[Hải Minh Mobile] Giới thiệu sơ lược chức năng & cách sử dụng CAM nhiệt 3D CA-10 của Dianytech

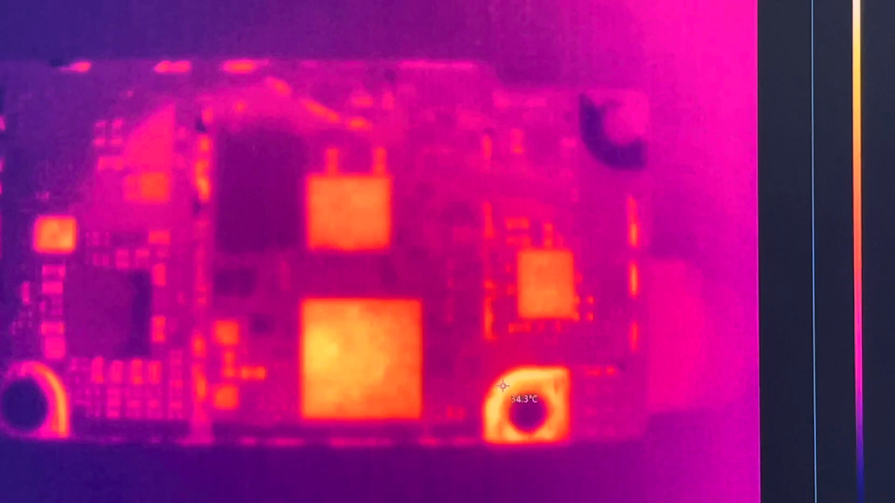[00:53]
chậm thì tôi đang cấp nguồn ở 108 và nó vẫn chưa chậm điện áp và cái nhiệt độ của nó các bạn đang thấy là khoảng 30 mấy độ không ở vị trí nóng nhất của nó ở đây này là bà bà bà bốn độ 3 đó thấy không 34 độ 3 rồi Bây giờ tôi sẽ tăng dần cái điện áp lên để các bạn sẽ thấy là nó sẽ tăng nhiệt ở vị trí con nào thì được biết nó sẽ chạm chặt ở con đó và mình cách tăng đi nó ra đó là cái cái nguyên lý cơ bản thôi chứ không cũng chưa chắc là phải chặt con đó nhiều khi nó chặt ở con tủ nào đó hay là rỉ tụ nào đó nó làm nóng với con
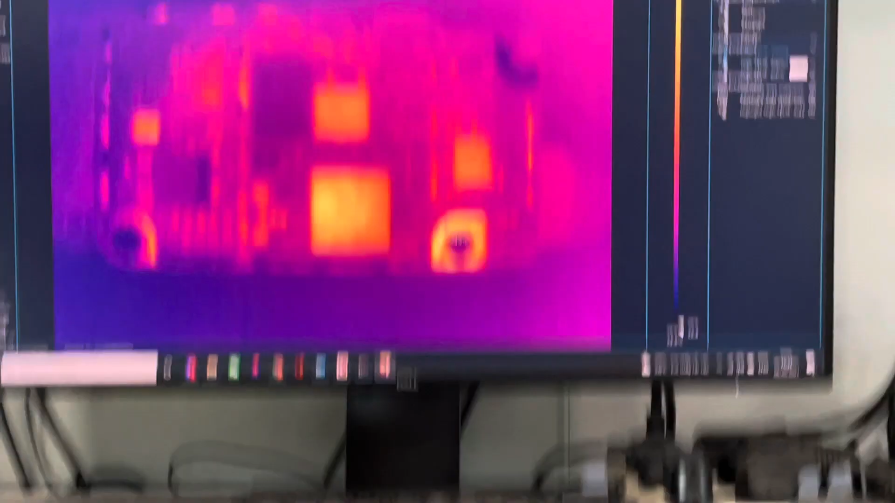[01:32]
đó lên đó bây giờ giới thiệu với các bạn ha bây giờ là tôi sẽ tôi sẽ bây
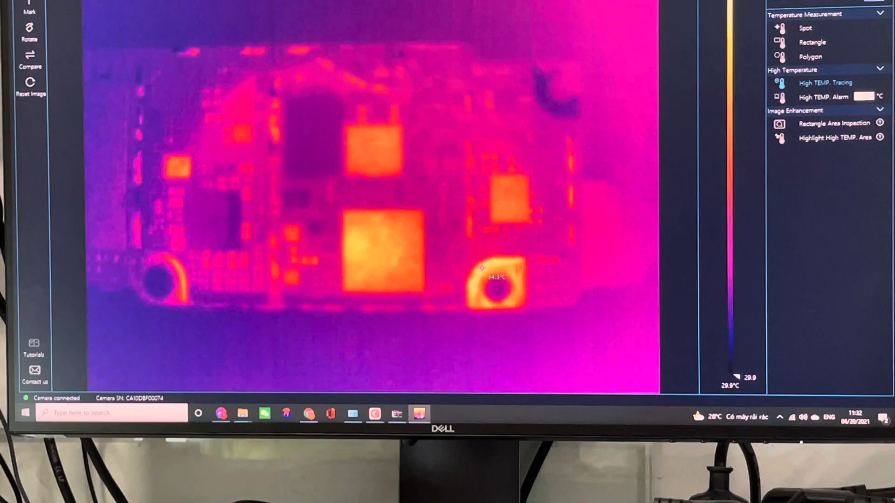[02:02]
diện được hơn tóc hơn thì tôi thì do tôi đã dò trước rồi nó biết nó nó nó chạm ở hoàn dụng ở vị trí này tôi đã chỉnh cái camera ở vị trí đó và dung nó cái đây là cái ống
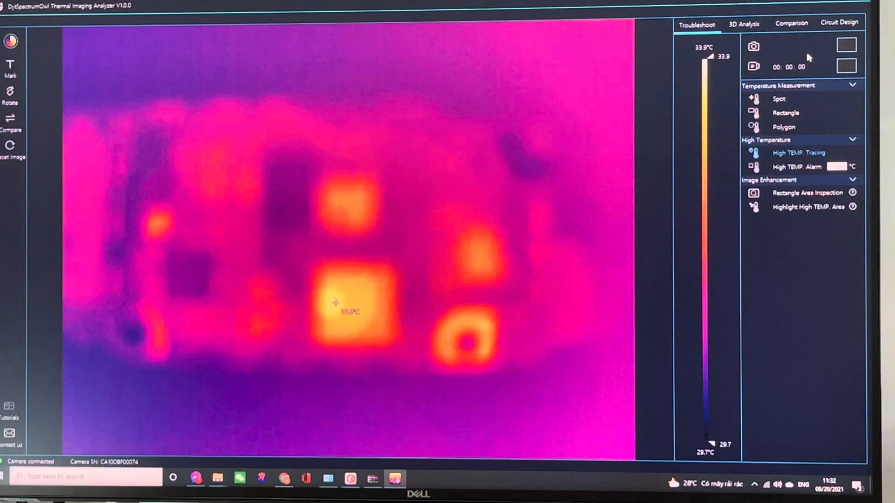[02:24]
vô cái cái bò nào nó vị trí là đó nó rõ rõ rõ rõ với nhớ nhớ đây là cam nhiệt dò nhiệt chứ phải camera kia mà nó rõ từng chi tiết đâu không phải chút những video rõ từng chi tiết khác đó mình đã rõ rõ rõ vị trí đó
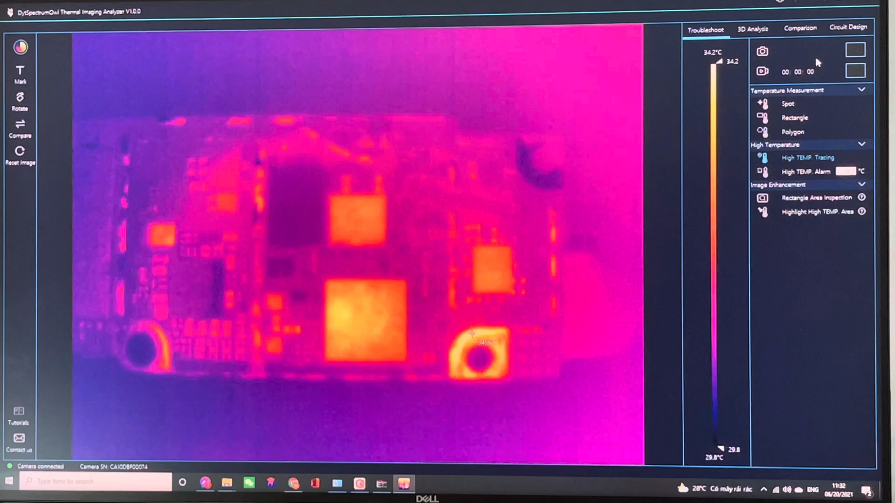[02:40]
chỗ nào nóng thì khi nó phát nhiệt thì nó sẽ nóng lên và chỗ đó nó sẽ rõ hơn mà mình chỉnh dung nó bảo vị trí này tôi đang tôi đã đã test thử rồi bây giờ tôi sẽ dặn tôi sẽ dặn cái điện áp lên cái
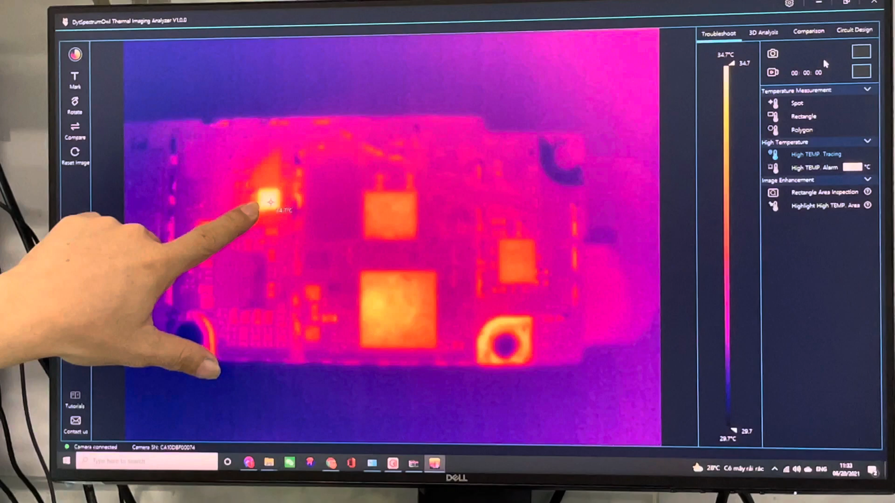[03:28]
đã tăng lên ở hiển thị rõ một cái con này ha mới có
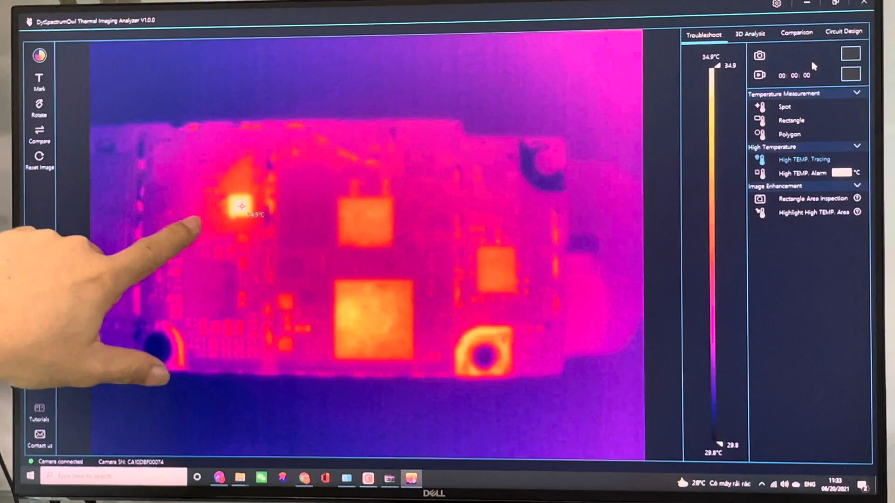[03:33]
On screen: scale top 34.9°C
là 0,10 13A thôi 2V mà không phải 13A thôi tôi tăng khoảng 2V mà không phải 13A nó đã đã có nhiệt độ phát sinh ở cho đó rõ hiện thị rõ hơn hết rồi bây giờ tôi tăng khoảng
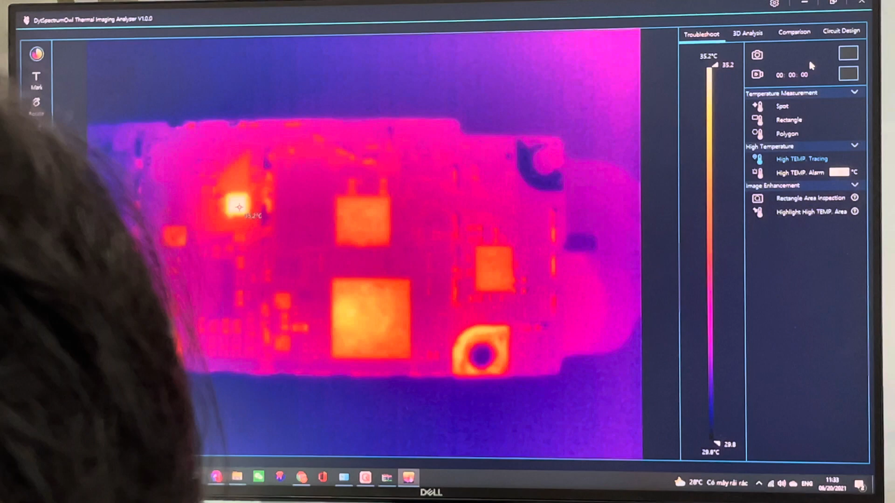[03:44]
On screen: scale top 35.2°C, scale bottom 29.8°C
từ từ lên khoảng hai môn rưỡi cho nha Ừ cái hai môn rưỡi thì bây
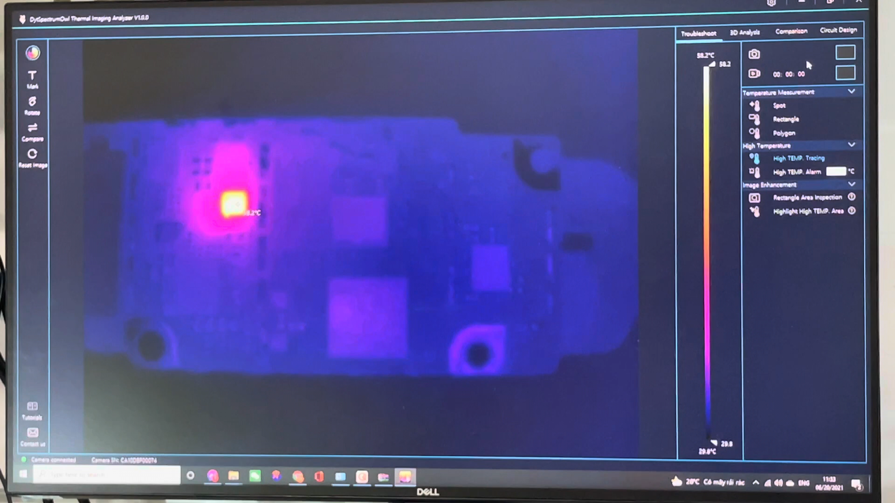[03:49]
giờ là cái cái điện áp hai môn rưỡi và dòng cũng
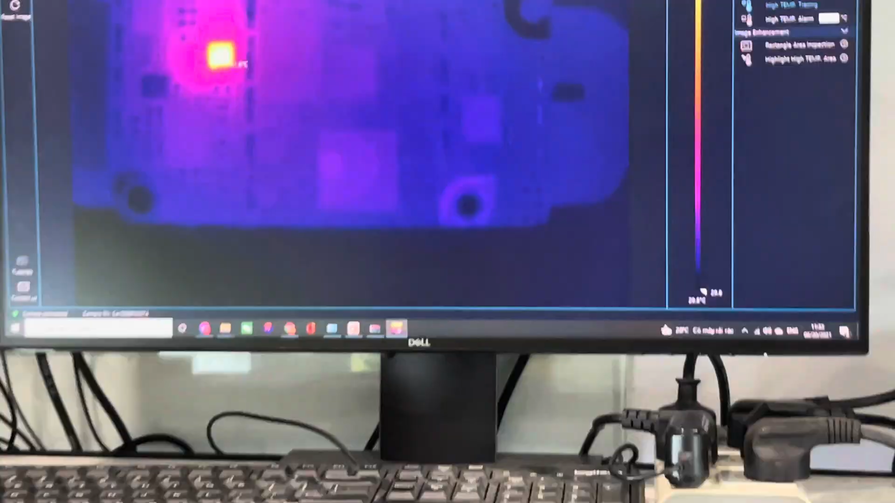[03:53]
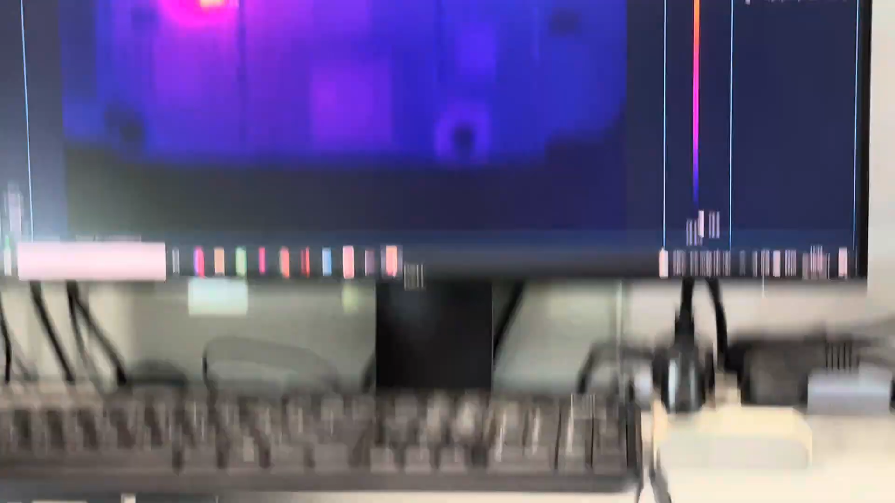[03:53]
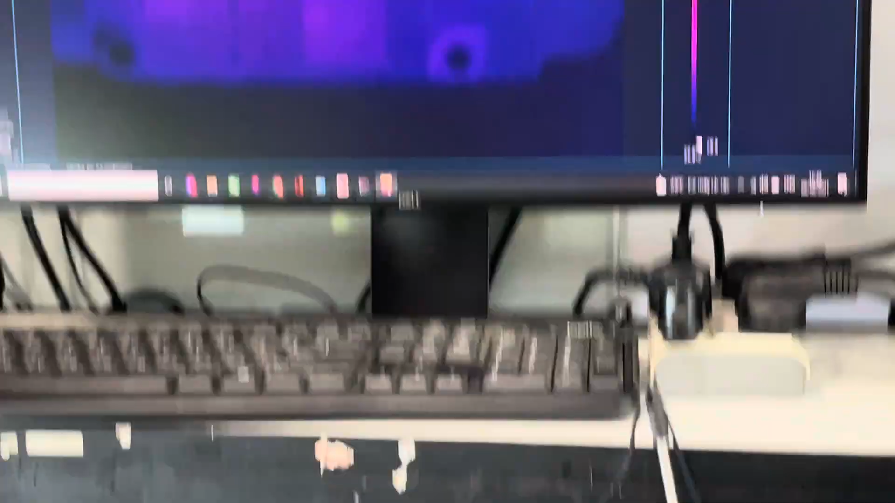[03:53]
bây giờ là phải 1,20 mấy mẹ rồi đó các bạn thấy chưa 1,20 mẹ và hiển thị nó hiển thị nó
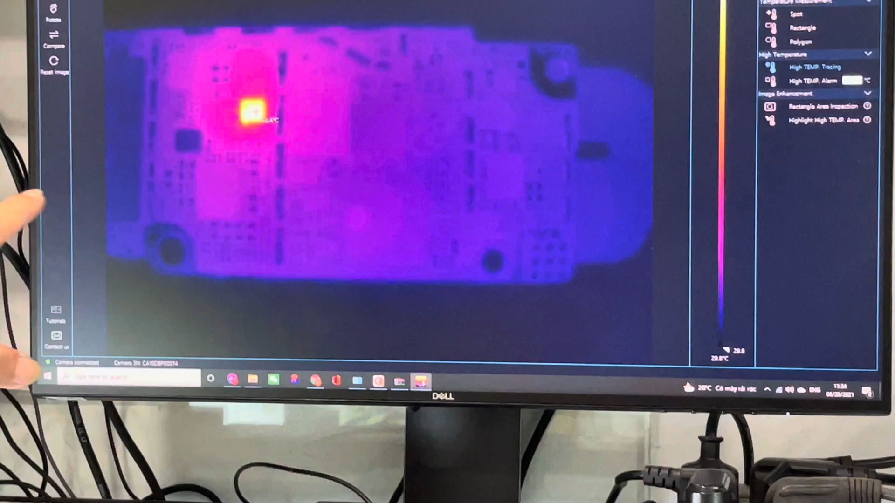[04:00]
hiển thị rất là rõ nhiệt độ tăng lên đây là bắt đầu ở lại khoảng sáu hơn 62 độ rồi đó thấy chưa và cái điện áp của nó bây giờ cái cái dòng của nó bây giờ là 1,15 mẹ điện áp là 0,25 mẹ tôi tăng lên thử một tí nữa ha là khoảng tầm tăng lên khoảng từ 20 28 thì
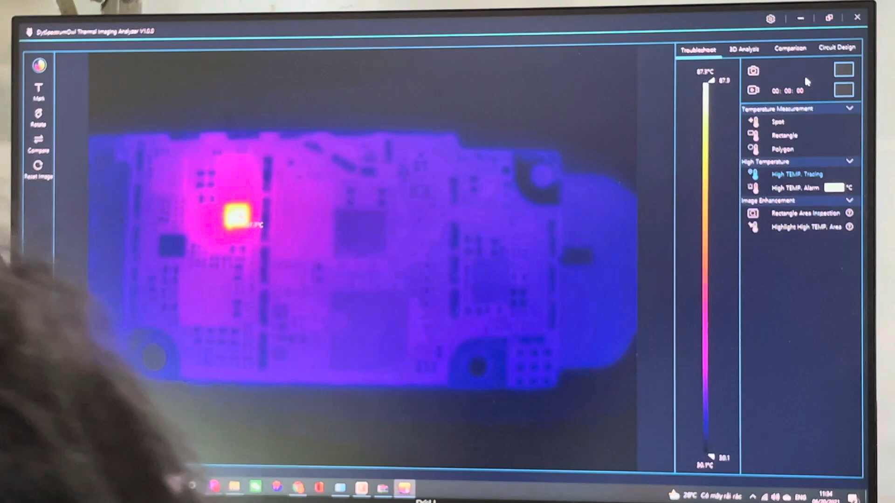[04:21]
bây giờ nó sẽ thấy là nó nhiệt độ cho cái dòng của nó là 0,2,40 mẹ và nhiệt độ của con cho nó các bạn đã thấy rõ rồi nhiệt
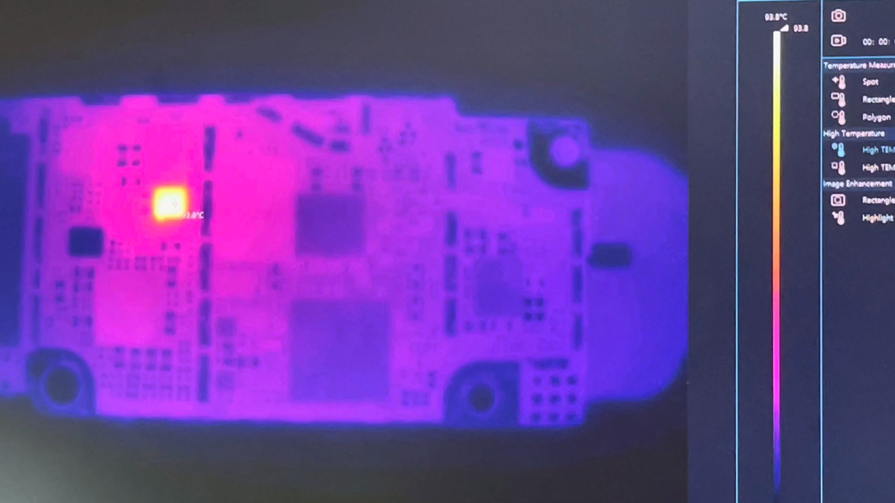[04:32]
độ của con cho đó bây giờ nó là bao nhiêu rồi đủ nó đã bây giờ nó là 95 độ C rồi đó cái đỏ đỏ nguyên con đó lên thì các bạn sẽ xác định được con chạy đang chậm chậm ở đường đó mà các bạn cách ly từ con đó ha và tôi có thể tăng lên nhiệt độ đó bây giờ nó hai phải mấy ra mà cái cái này là cái máy tăng lên các nguồn tôi chỉ có ba mẹ thôi nha Thành ra tối đa là ba mẹ thôi Thành ra là tôi không thể nào tăng theo